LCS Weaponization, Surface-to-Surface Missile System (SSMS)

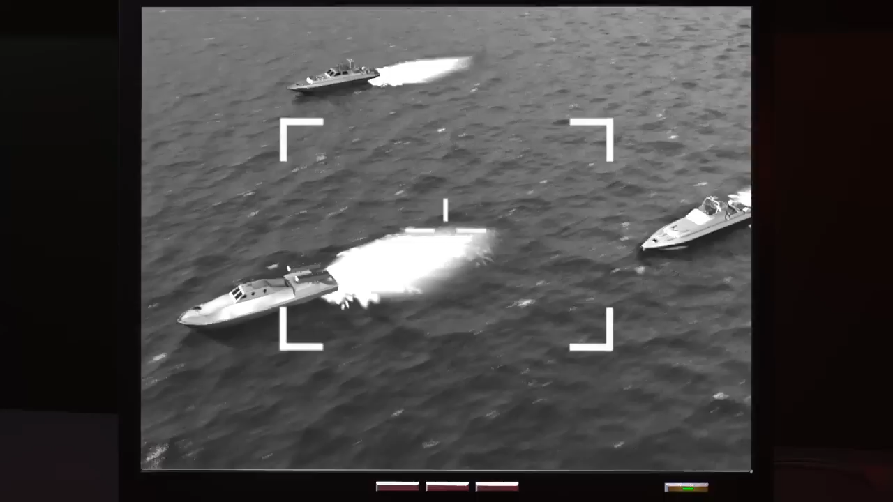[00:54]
It confirms 12 small attack craft closing in in our position. Freddy, Freddy, Seahawk, 2-2.